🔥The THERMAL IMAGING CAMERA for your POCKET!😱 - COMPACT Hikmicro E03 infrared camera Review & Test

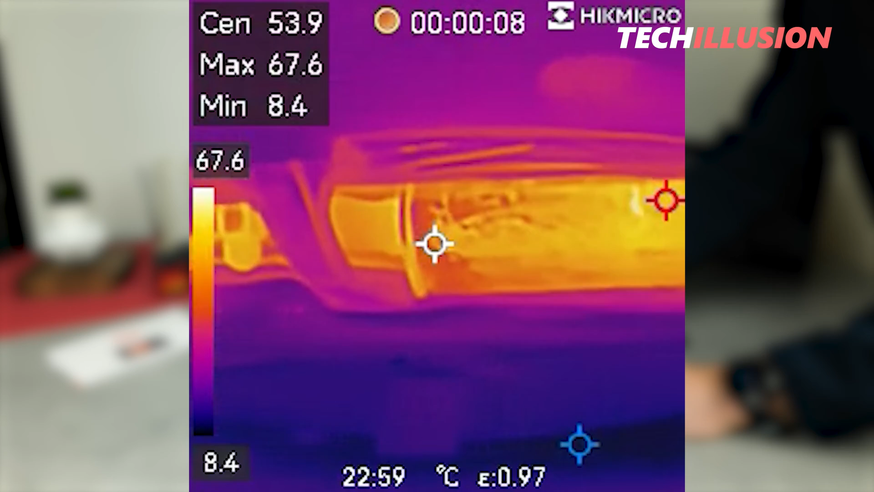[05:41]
On screen: max 67.6°C, min 8.4°C, scale top 67.6°C, scale bottom 8.4°C
I would suggest let's activate the camera first, because for that, we find two buttons on the top.
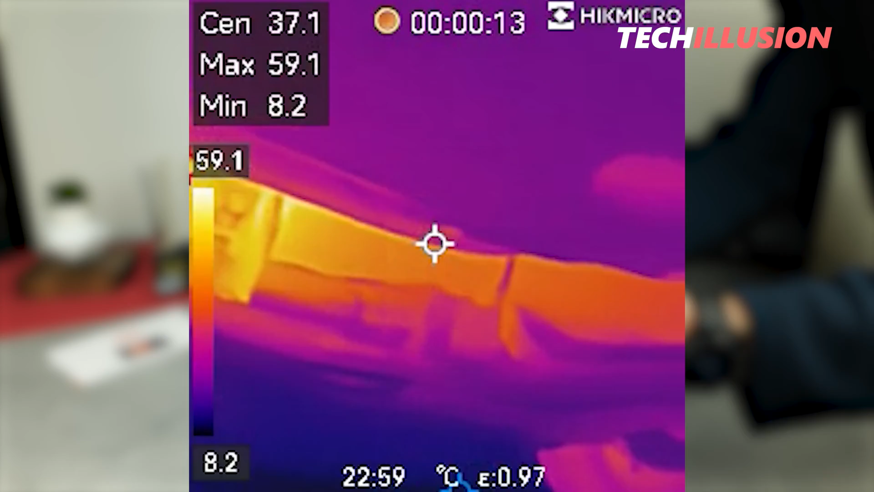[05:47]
On screen: spot 37.1°C, max 59.1°C, min 8.2°C, scale top 59.1°C, scale bottom 8.2°C
This means operating the physical buttons is extremely simple.
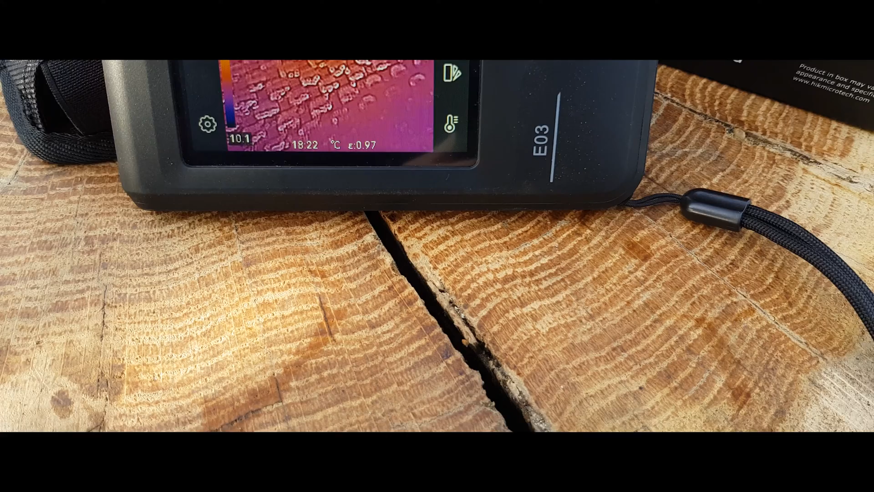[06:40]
This makes the camera sufficiently bright both here in the studio light and outside in sunlight.
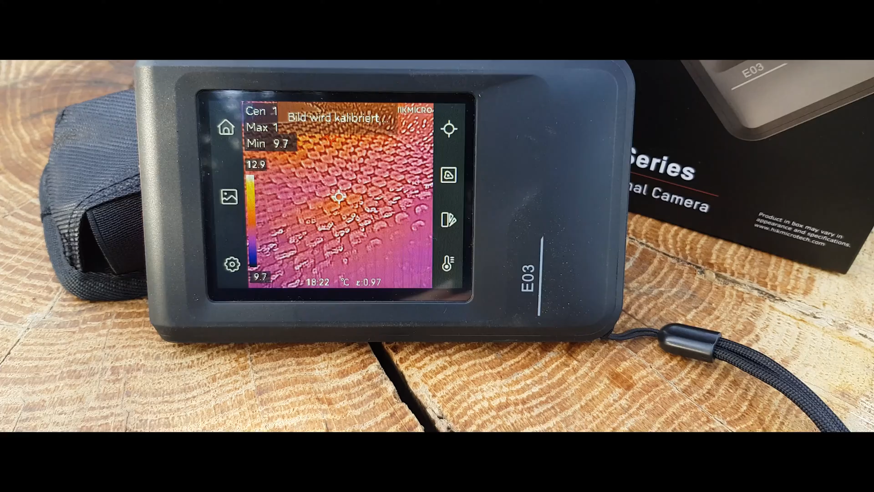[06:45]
Overall, I must say I'm very satisfied with the user interface and the implementation of the E03.
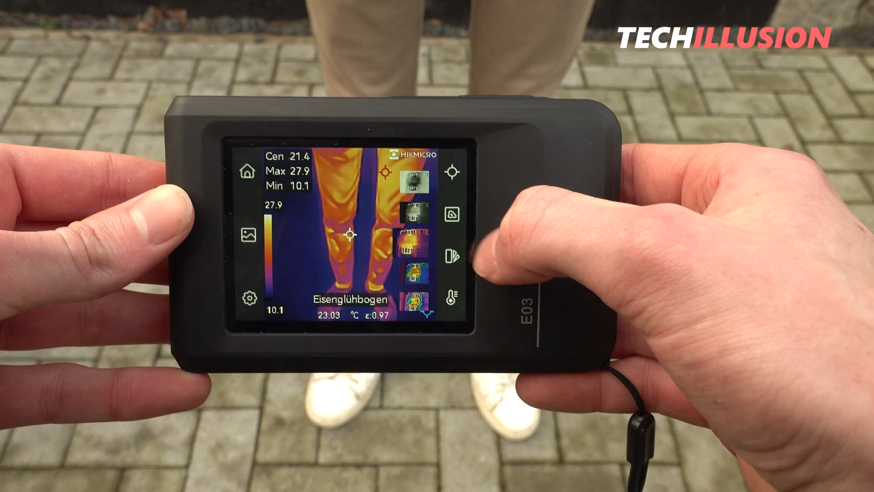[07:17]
On screen: spot 21.4°C, max 27.9°C, min 10.1°C, scale top 27.9°C, scale bottom 10.1°C
And, as you can see, the display or touch screen is also very responsive and direct, so if I tap anything,
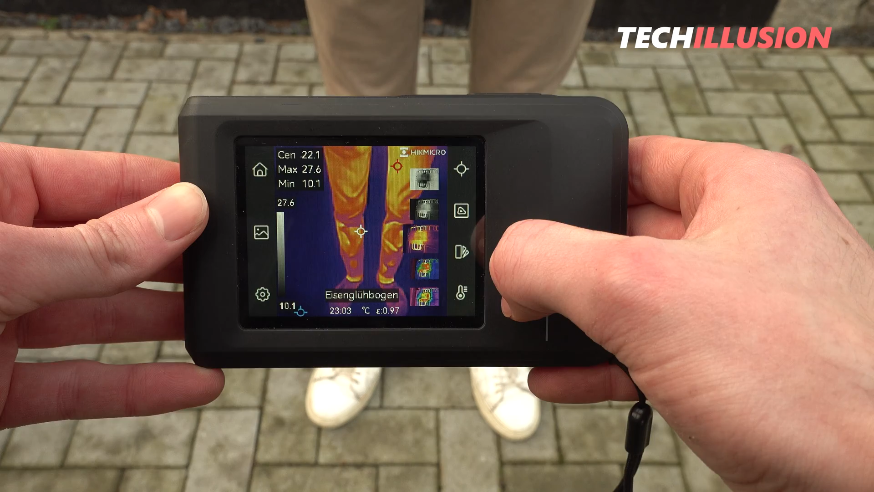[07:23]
On screen: spot 22.1°C, max 27.6°C, min 10.1°C, scale top 27.6°C, scale bottom 10.1°C
I don't have to wait forever for the next window to open.
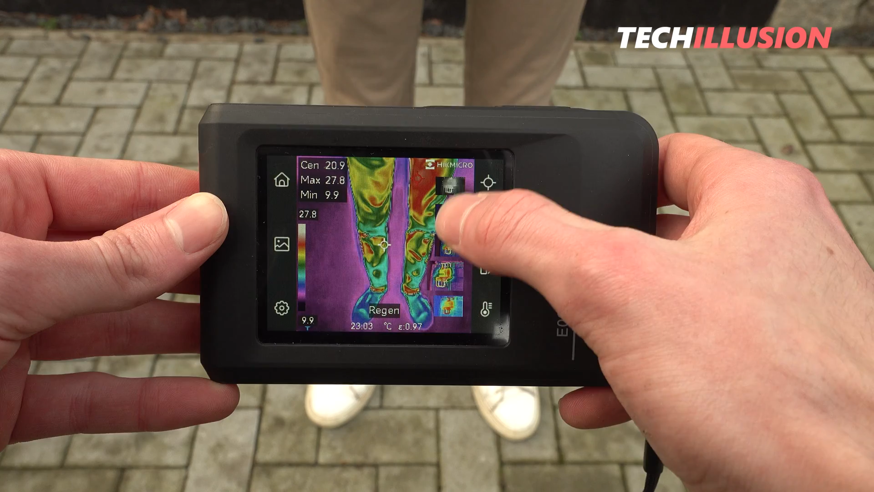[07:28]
On screen: max 27.8°C, min 9.9°C, scale top 27.8°C, scale bottom 9.9°C
The settings on the home screen, as mentioned earlier, are, in my opinion, completely sufficient for the majority of use cases.
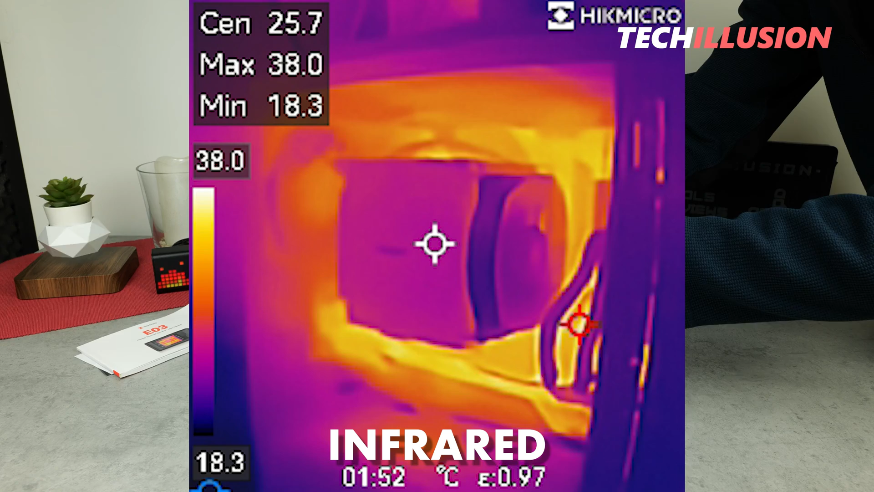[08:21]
On screen: max 38.0°C, min 18.3°C, scale top 38.0°C, scale bottom 18.3°C
and you'll quickly notice that it's actually identical to the eco-variant introduced earlier.
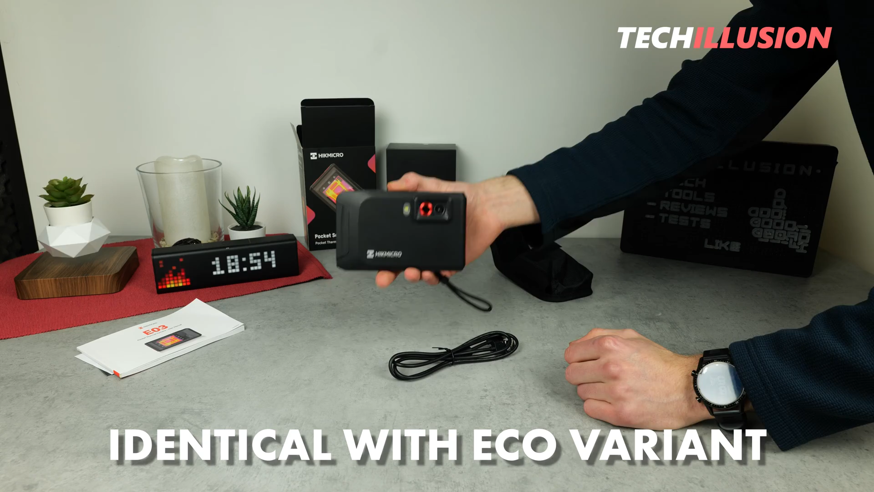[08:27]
Firstly, this device has a field of view of a total of 50 by 50 degrees.
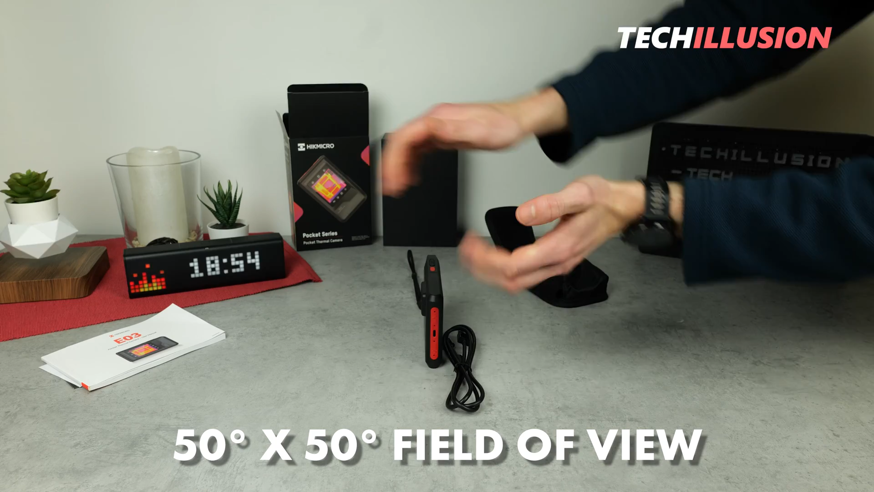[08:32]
This in my opinion is more than enough to capture medium-sized objects at close range.
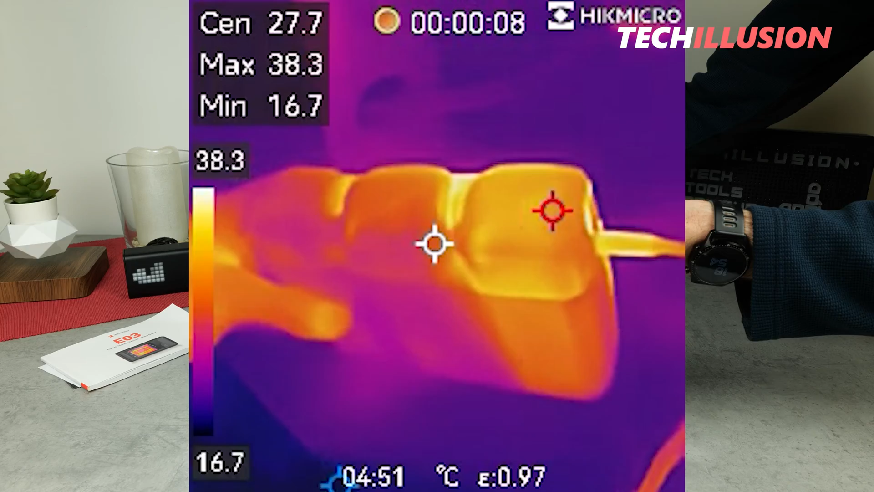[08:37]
On screen: spot 27.7°C, max 38.3°C, min 16.7°C, scale top 38.3°C, scale bottom 16.7°C
Regarding the resolution of the infrared sensor,
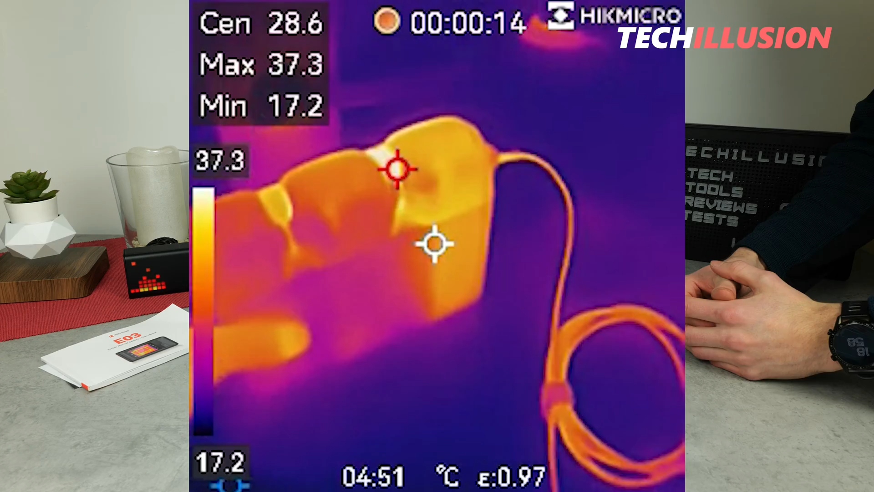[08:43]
On screen: max 37.3°C, min 17.2°C
the camera looks pretty good, basically the same as the eco-variant.
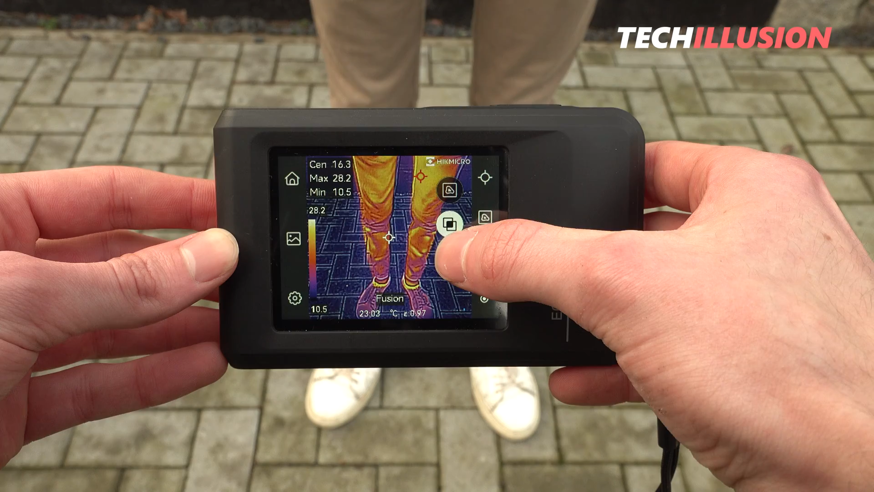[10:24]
because with the normal infrared camera, I don't always see what I currently have in front of the camera, or what I've photographed, especially when reviewing the photos.
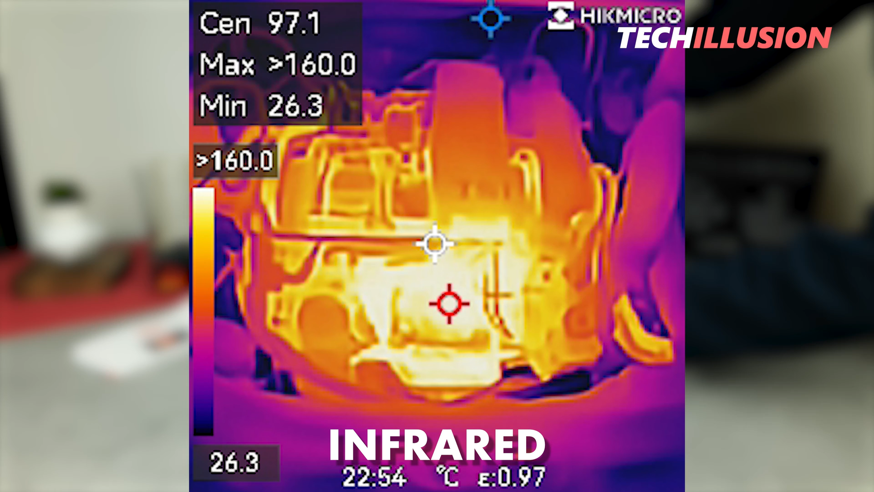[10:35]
On screen: min 26.3°C
To avoid this, I can simply switch to the visual camera, take another photo here, and afterwards,
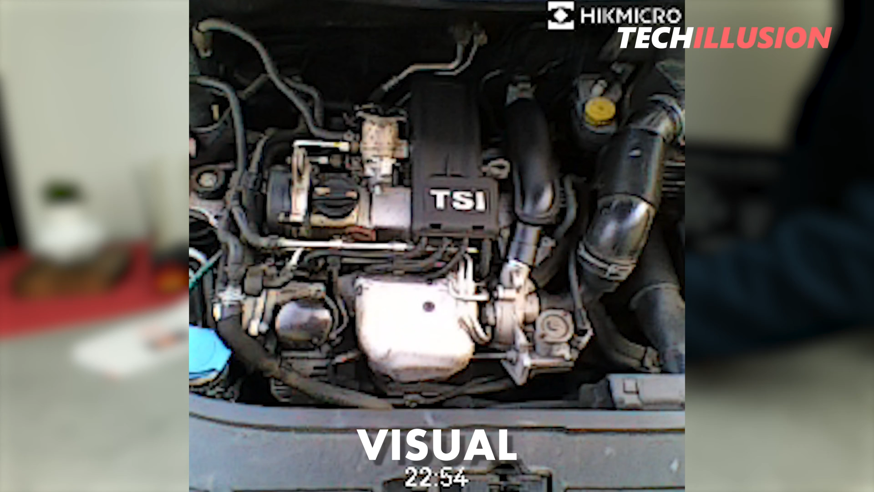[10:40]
see exactly what object I've really photographed with the camera. Or, I use the fusion. This means the benefits of both cameras.
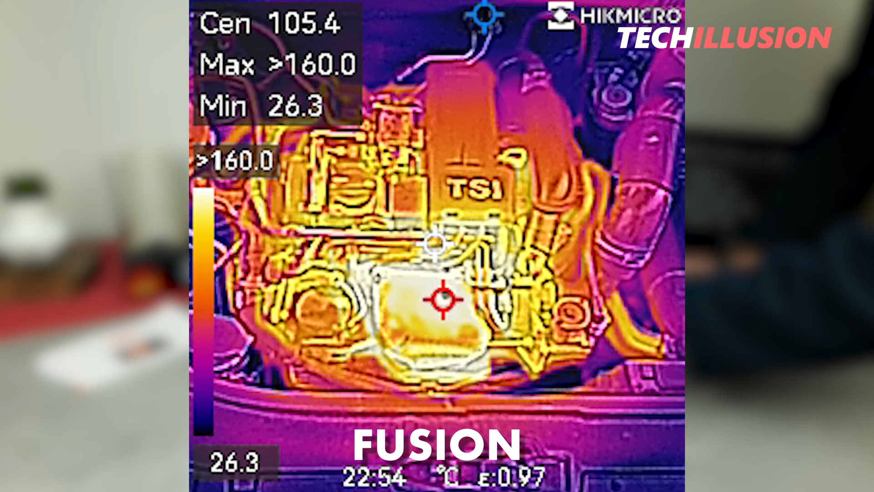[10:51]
On screen: min 26.3°C
Press the button in the middle, and as you can see in the fusion view of these two cameras, the objects are much more visible. This means I have the outlines of the objects, I can read text and so on, but still have the advantages of the normal thermal camera.
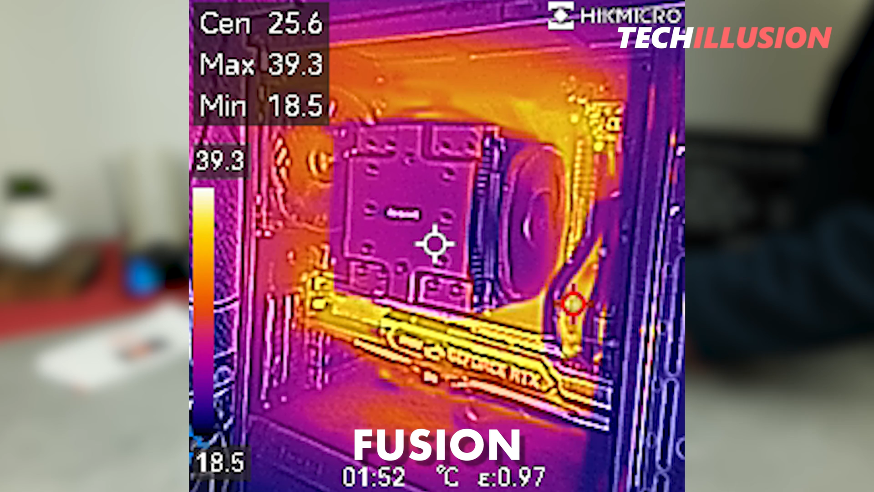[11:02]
On screen: spot 25.6°C, max 39.3°C, min 18.5°C, scale top 39.3°C, scale bottom 18.5°C
The results of the three modes look very good in my opinion. The only thing I noticed here is that in the fusion view,
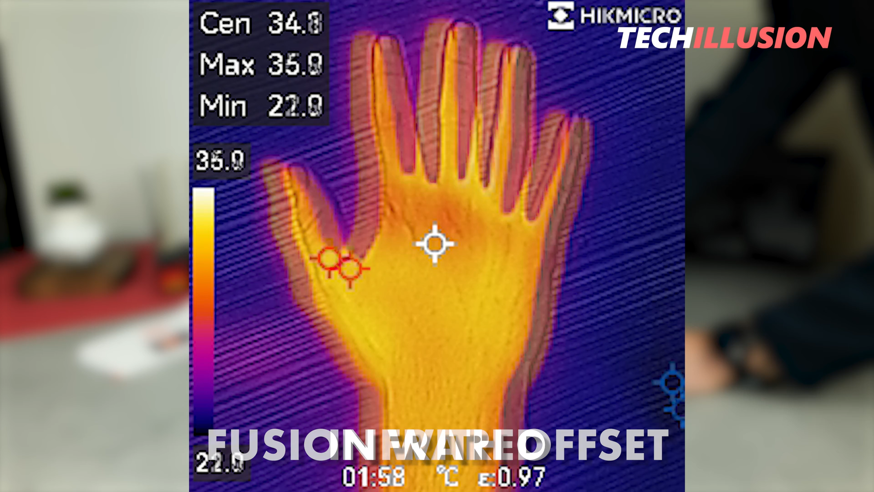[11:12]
there's a slight offset with particularly close-up photographed objects. For example, with the hand that I have displayed in the video here, you can see that both images, visual and infrared, do not completely overlap.
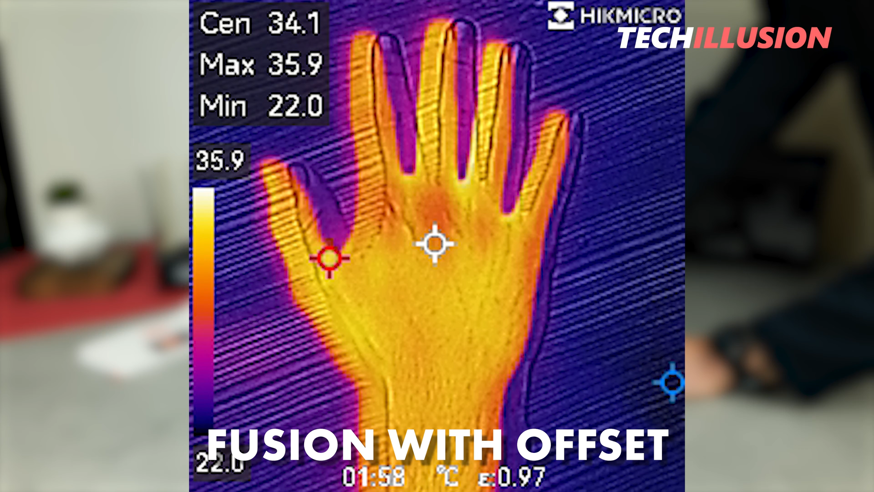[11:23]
On screen: max 35.9°C, min 22.0°C, scale top 35.9°C
This may be a bit unusual, but in my opinion, it's not a really big problem in practice.